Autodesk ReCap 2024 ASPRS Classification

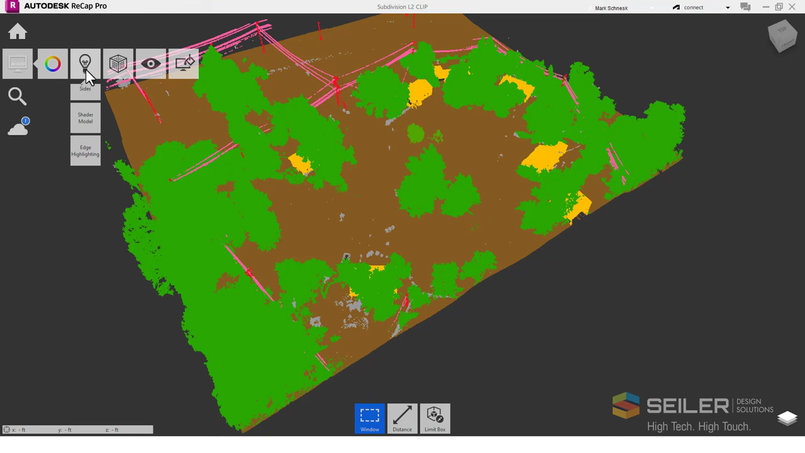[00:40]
them out for use in products like Autodesk Civil 3D, Revit, InfraWorks, and other Autodesk products. Stay tuned and we'll show you how.
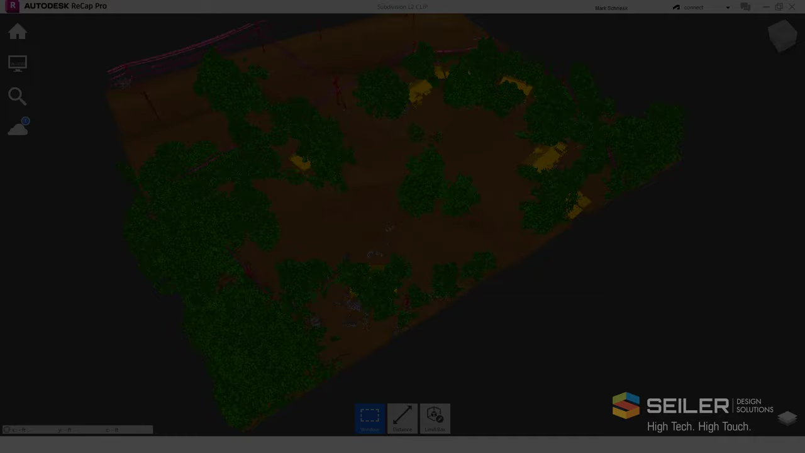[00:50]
The first step in processing your Recap Point Cloud is to process the ground details using the automatic ground classification tool. When you start the tool by choosing this icon, you can select the option on how you'd like it to process,
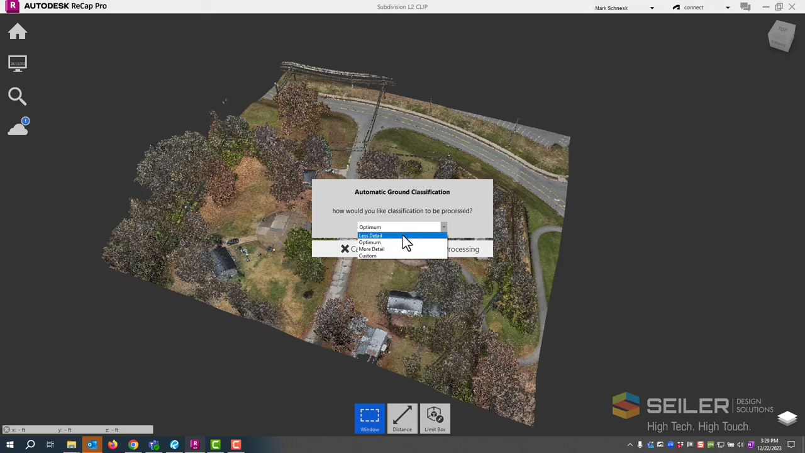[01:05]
providing less optimal or more detail to your ground. Under the custom settings, you can independently set the ground detail size as well as the processing window size. The processing window size should be a little bit larger than the diagonal of the largest building on your site.
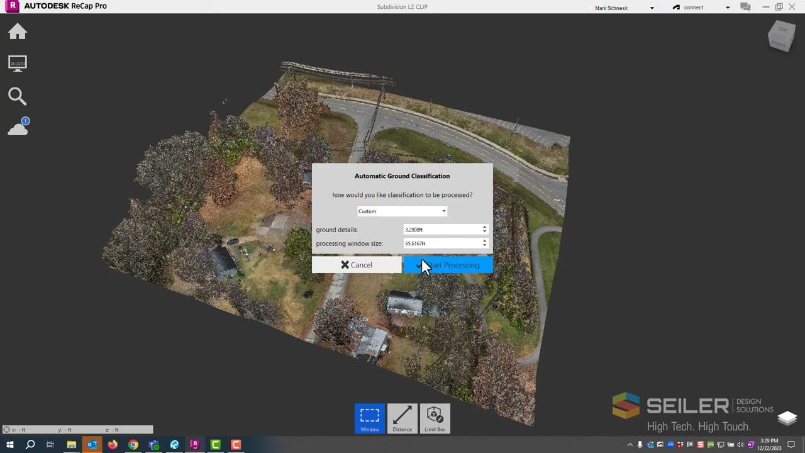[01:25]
When ready, start processing and wait for it to finish. After the automatic ground classification tool is complete, we can visualize the results by changing the display settings to show classification.
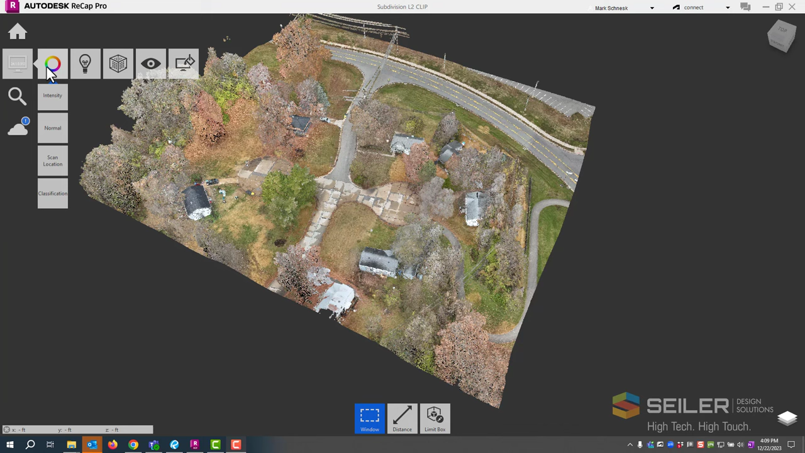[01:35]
We can also turn on lighting sides to see more detail and shadows.
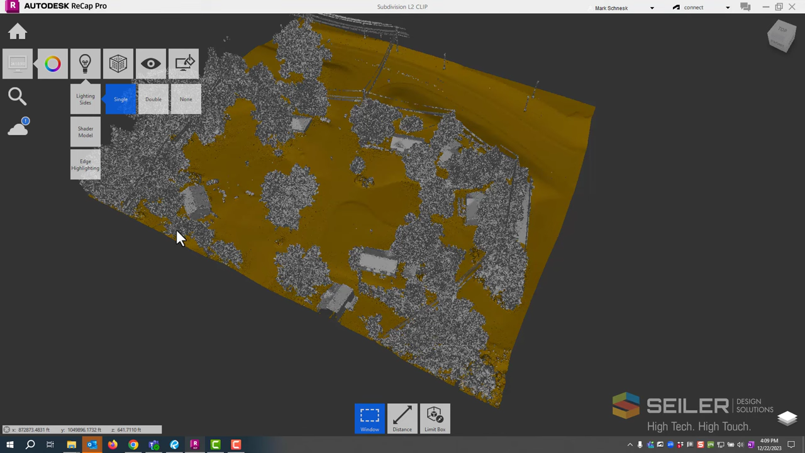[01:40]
At this point, we can also turn on and off the different types of classification displays by going to our project navigator, scanning down until we see classifications. We can then visualize,
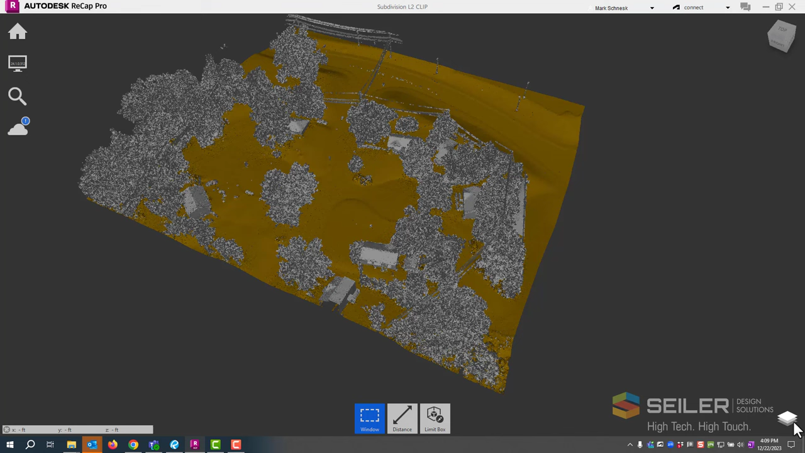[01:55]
turn on and off, lock, or change the colors of the various classifications as we like to see fit.
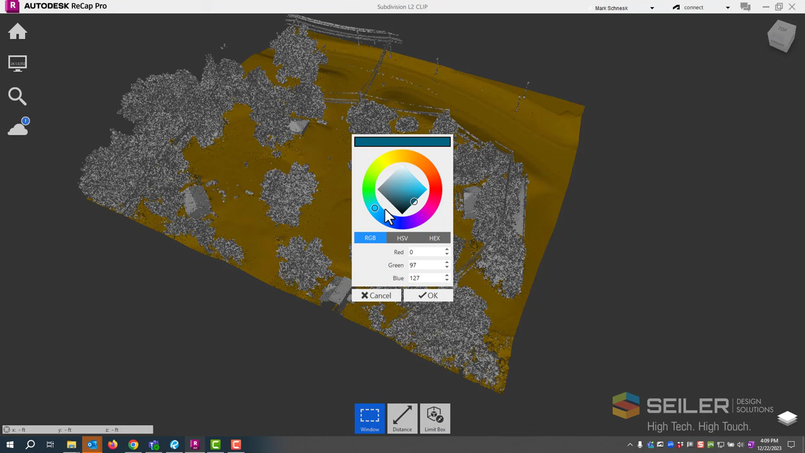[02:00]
At this point, I'm going to classify the remainder of the point cloud.
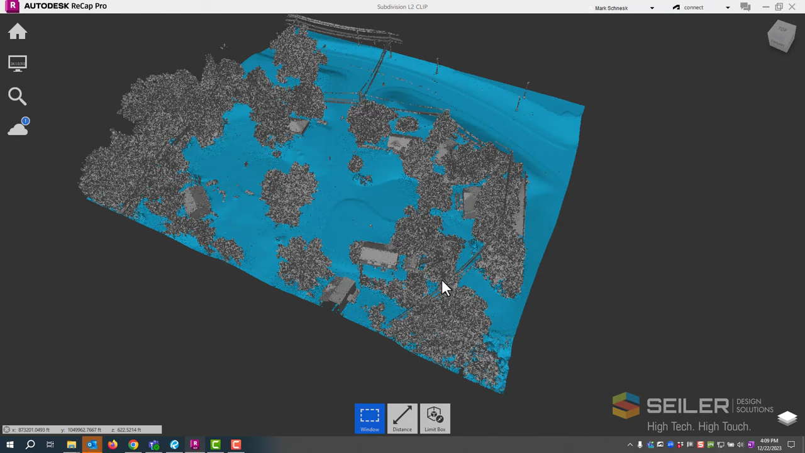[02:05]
So I'll turn off the ground classification so I only see the remainder of the points. I'll then utilize tools within ReCap,
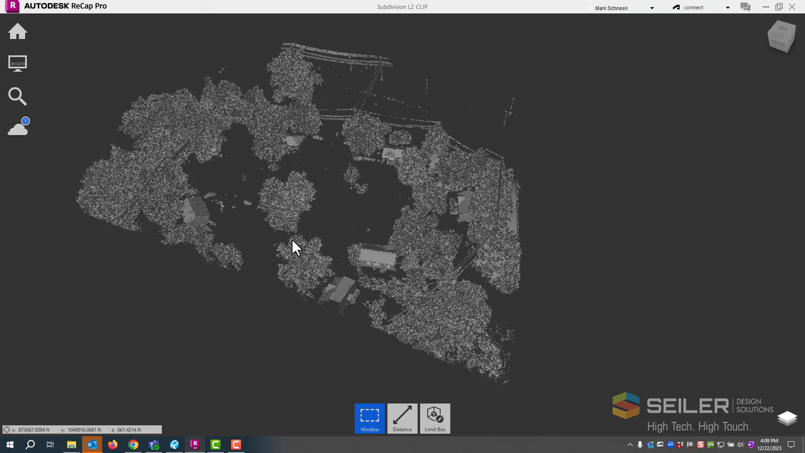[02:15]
like the limit box and the window and fence selection tools to select and classify my points. Now that the ground classification points have been turned off, I'm going to continue classifying the remainder of the points as shown. I'm going to start with the buildings. In order to help me pick the building points a little easier,
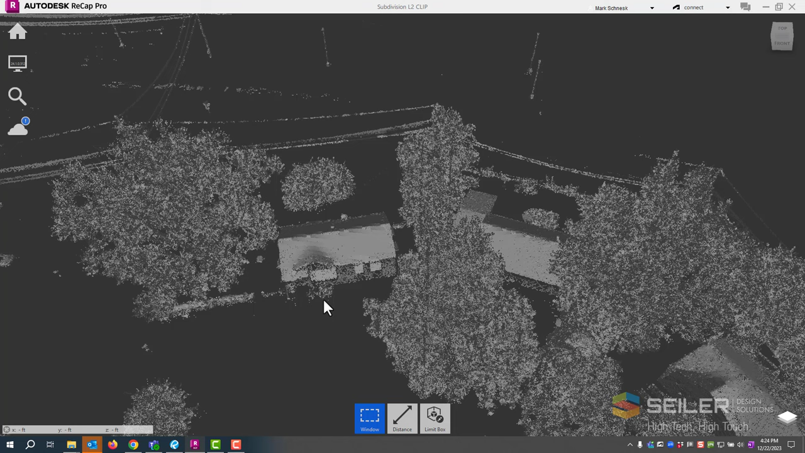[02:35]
I'm going to isolate them using the limit box tool. I'll highlight the limit box tool at the bottom, and I'll choose pick, and then pick a point on the building I want to isolate, for example, this house.
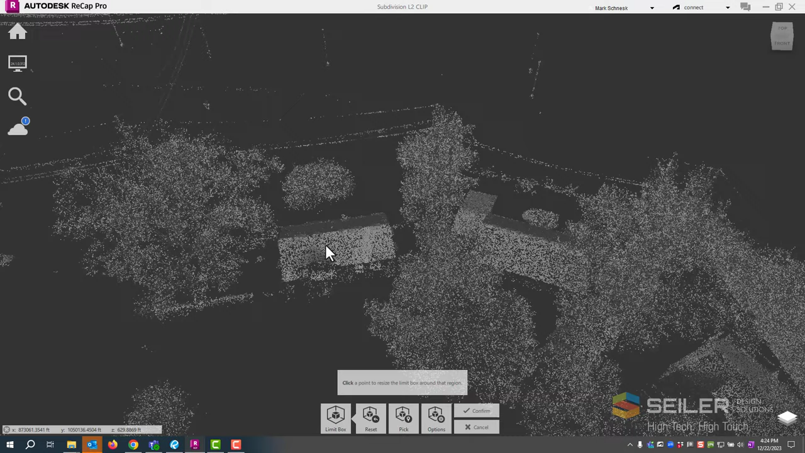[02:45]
It starts drawing a limit box around the house, and then I can use the sides to drag out the points until I've isolated the building from the remainder of the points around it.
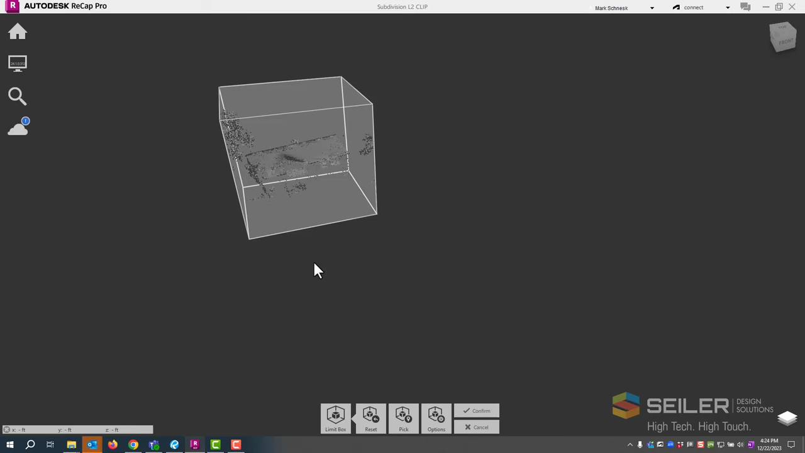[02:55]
If I need to change the rotational angle of the cube, I can hit the control key on the keyboard,
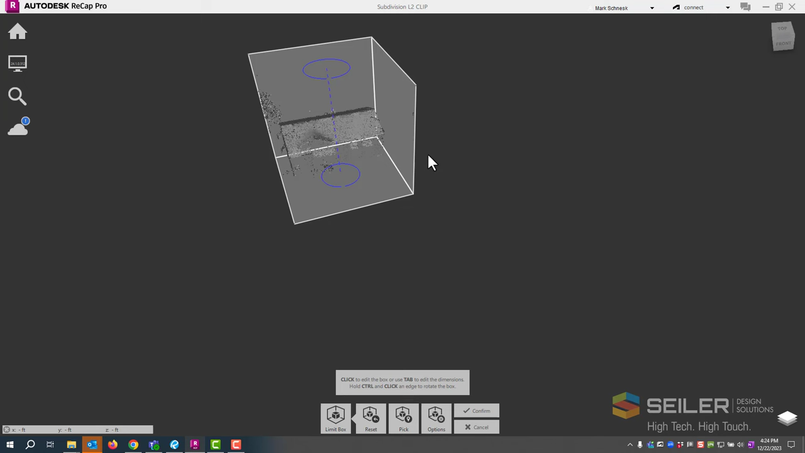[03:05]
select an edge of the box and cube, and isolate it, and turn it appropriately.
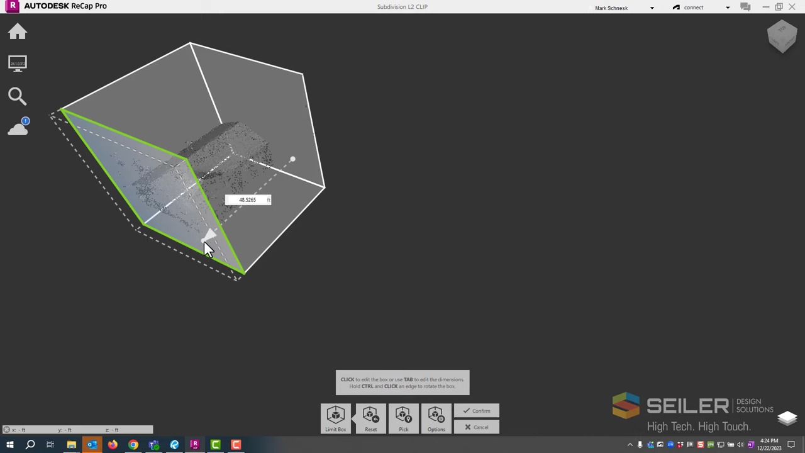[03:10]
I'm going to move the box until I only see the points that I want.
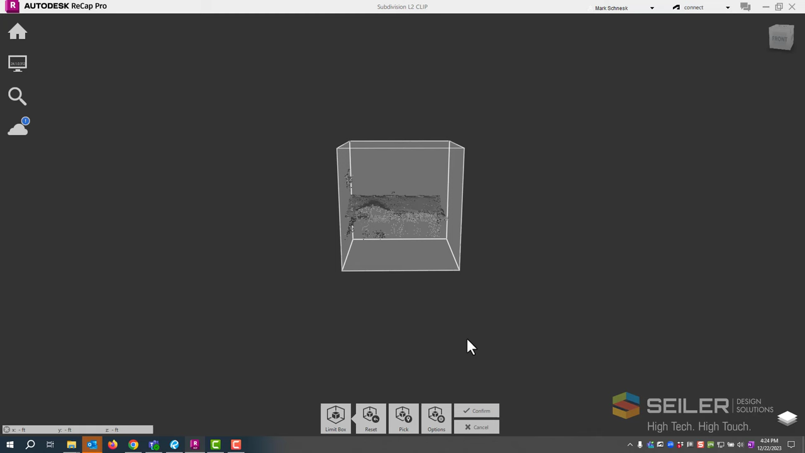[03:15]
I hit confirm, and I have essentially isolated the building.
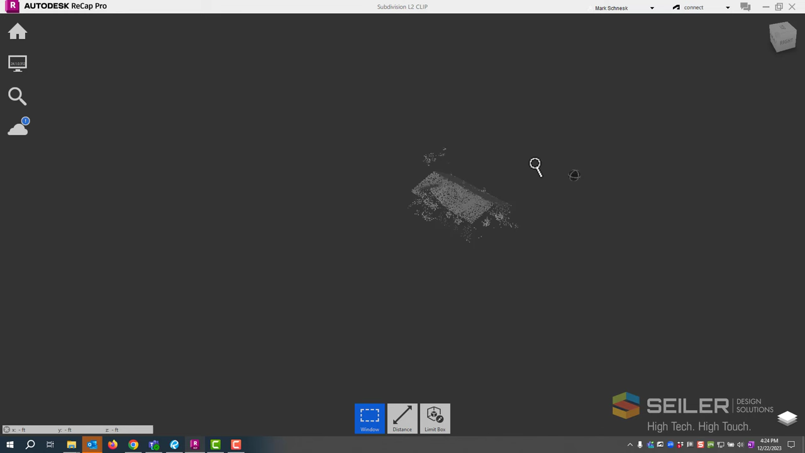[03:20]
I have a few other points, but I can easily get around them. I'll zoom in with my mouse.
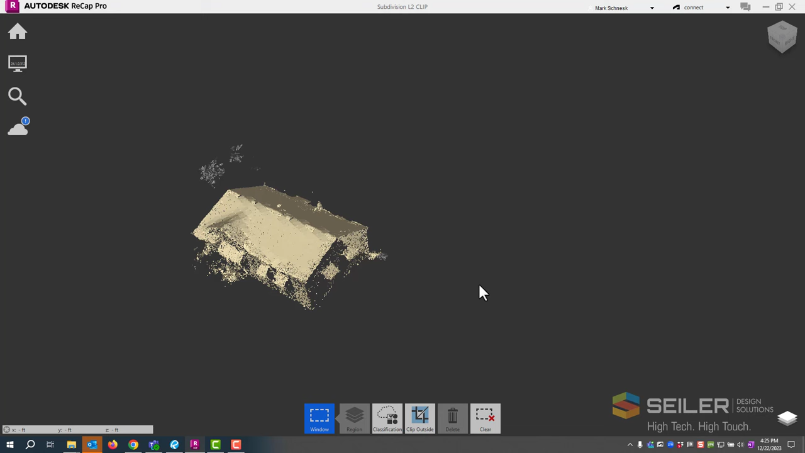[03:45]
I will now clear my selection, and reset my limit box.
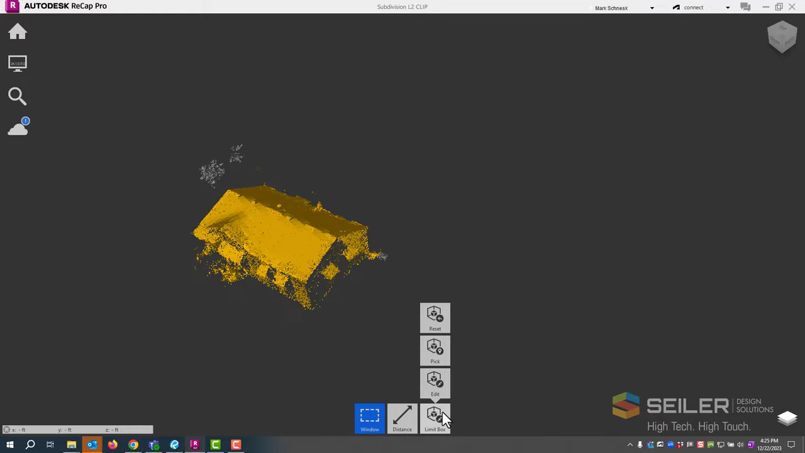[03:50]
I will continue doing this for the rest of the site, continuing to classify the buildings.
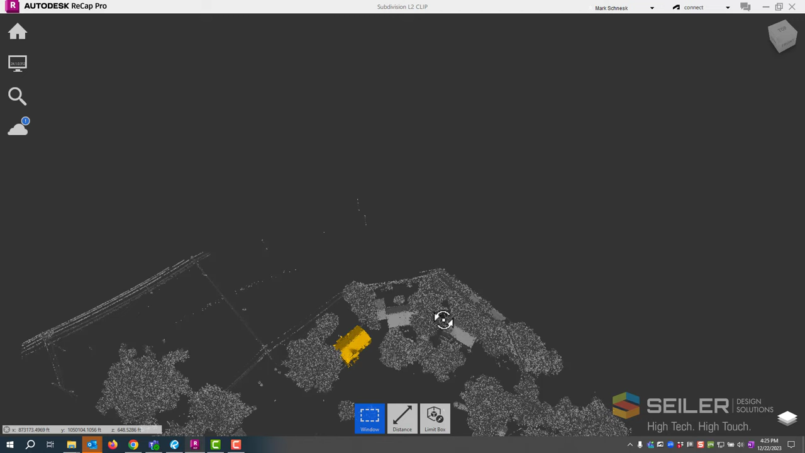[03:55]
Now that I have manually applied the building classification to the building objects in my point cloud,
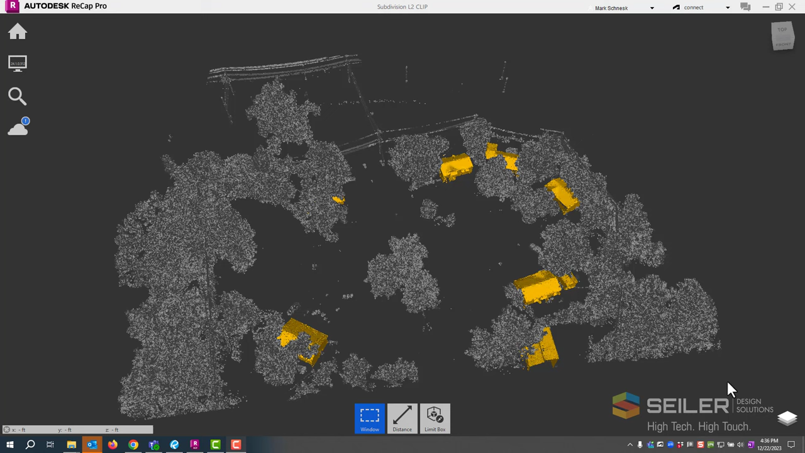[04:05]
I'll go to my project navigator, find that building classification under the classification section, and hide those points. I will then continue classifying the remainder of the points as needed.
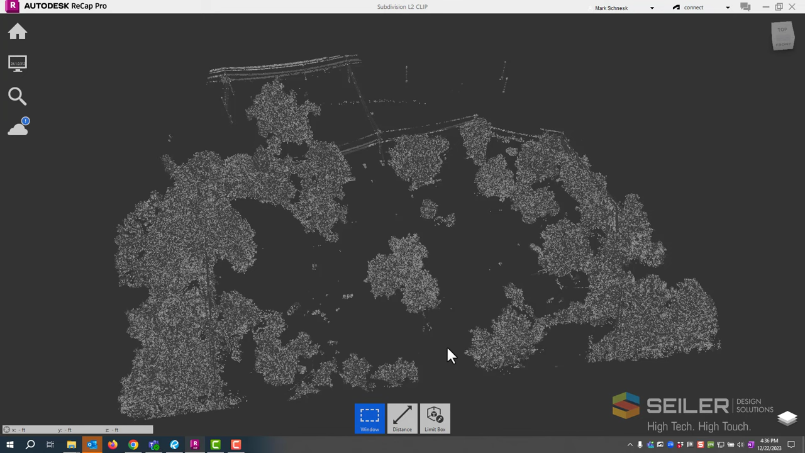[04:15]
I have now completed a classification of my point cloud, and turned on all of the different classifications in my project navigator.